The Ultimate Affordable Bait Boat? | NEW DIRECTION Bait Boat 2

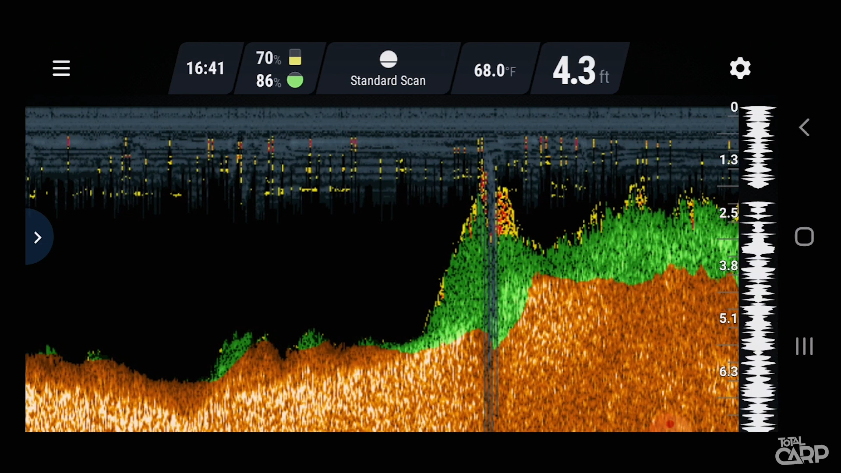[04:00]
On screen: depth 4.3 ft, water 68.0°F
So that deeper chirp provides a really high resolution sonar image of the water column wherever you're driving your boat so you get a really good understanding
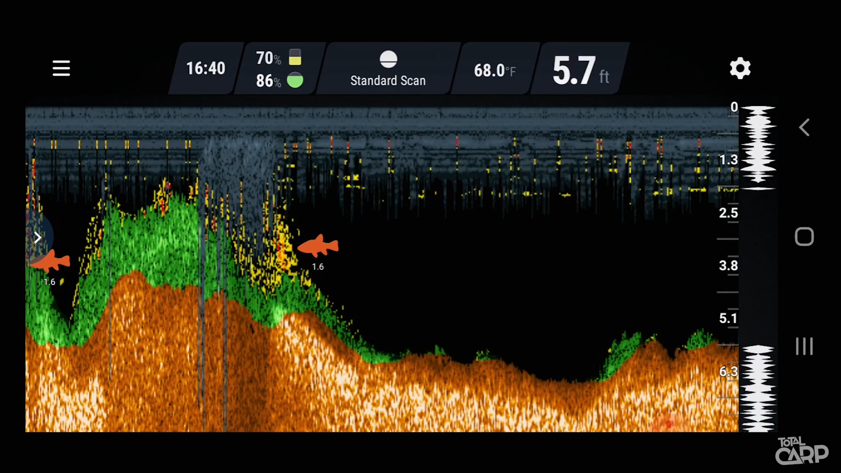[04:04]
On screen: depth 5.7 ft, water 68.0°F
of the lake bed and anything that's in the water column including things like weed or even fish.